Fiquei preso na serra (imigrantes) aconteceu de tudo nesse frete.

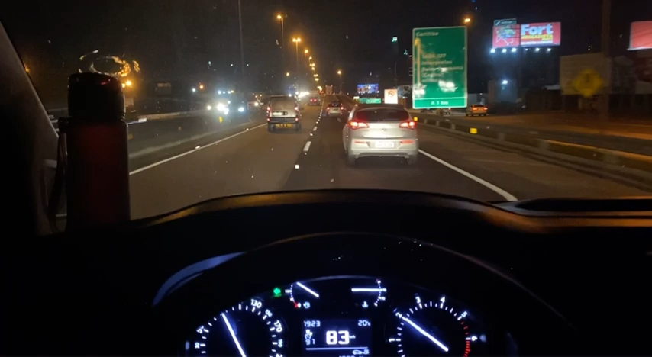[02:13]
É claro que um dia de chuva é mais chato, né? O vidro fica todo molhado, todo embaçado, vem os farol do caminhão contra, né?
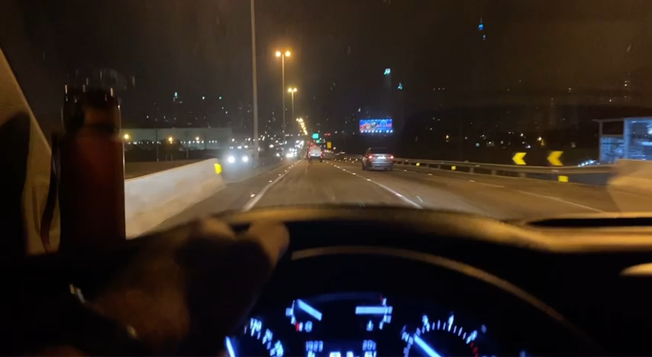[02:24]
Mas mesmo assim ainda, hoje tá perfeito, tá uma noite quente, noite clara. Tá uma noite atípica, né? Inclusive tá pra vir um friozão aí, que parece que tá. Minha mulher disse que vai na minha região de Tubarão, já tá vindo um ventão. Segundo aí o que estão falando, vai vir uns piores frios aí dos últimos 40 anos aí,
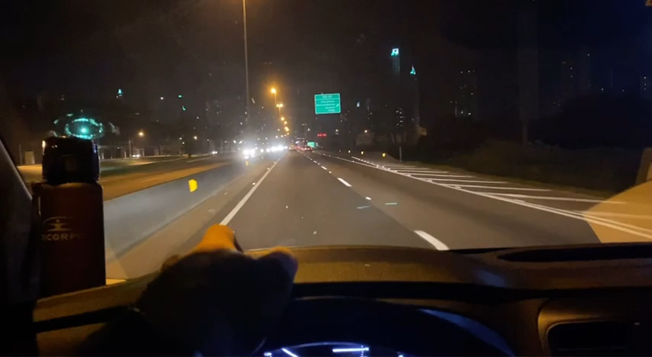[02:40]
que vai cair os butiá da calça de frio aí, vai até morrer gente, cara. Então trouxe um casacão aqui, o mais quente que eu tenho pra me proteger do frio, né? Que se chegar esse frio aí que estão dizendo, rapaziada, o negócio vai complicar. Mas...
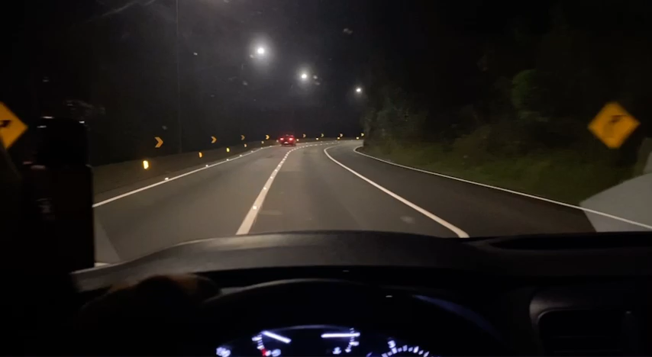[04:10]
É, rapaziadinha, estamos aqui subindo aqui a Serra do Garuva, agora já na parte do Paraná, né? Estamos quase aqui naquela PRF que vai toda tapada. Curtindo aqui um sonzinho aqui do DJ Wagner.
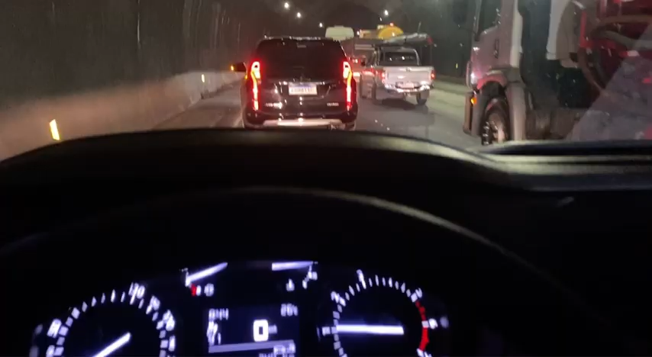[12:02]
É, rapaziada, sempre nesses túneis tem um boca aberta pra
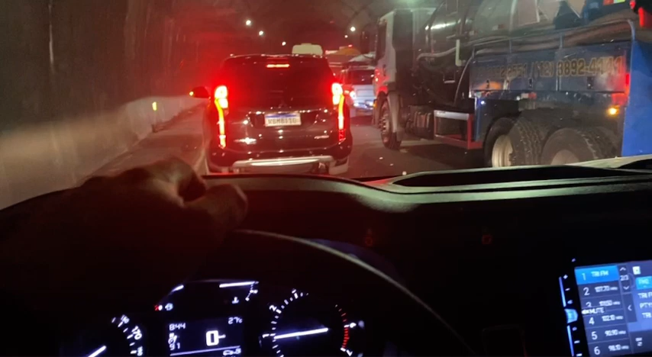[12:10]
ferrar com a vida dos outros, né, cara? Sempre tem alguém aqui se embolando, aqui se perdendo, se capotando, se batendo na mureta, quebrando, é sempre nessa subida de túnel de serra.
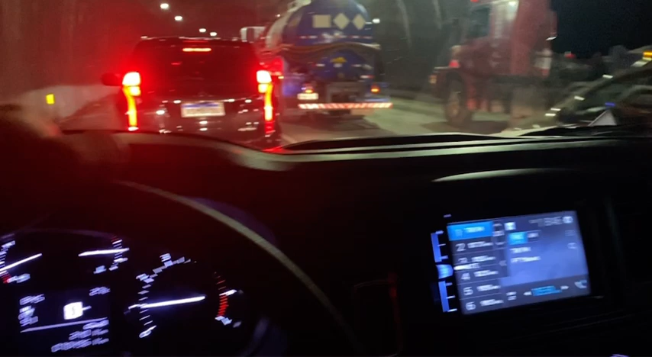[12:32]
Vamos ver o que que foi aí, vamos ver. É, rapaziada, e continuamos por aqui.